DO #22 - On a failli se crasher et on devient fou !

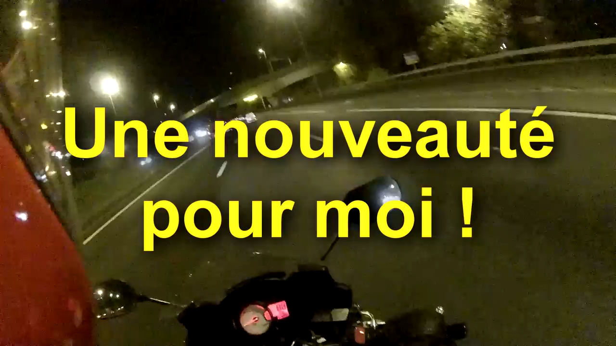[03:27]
Tiens, on va tester la voie de droite.
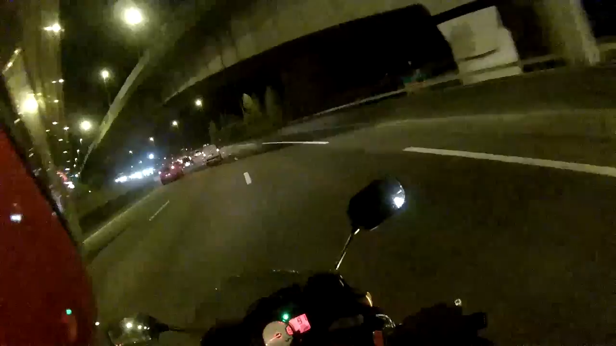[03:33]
Wow, c'est nouveau. C'est un truc qu'on n'a pas l'habitude, ça fait un peu peur. Ah, la voie de droite, un truc en moto à Paris, tu sais même pas ce que c'est. Pour te dire, regarde, je la quitte déjà.
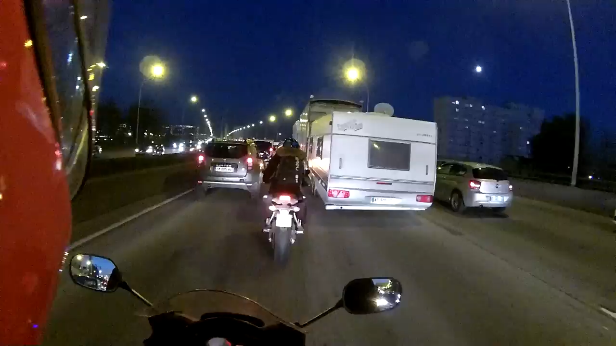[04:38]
On a une caravane, une remorque et un camion.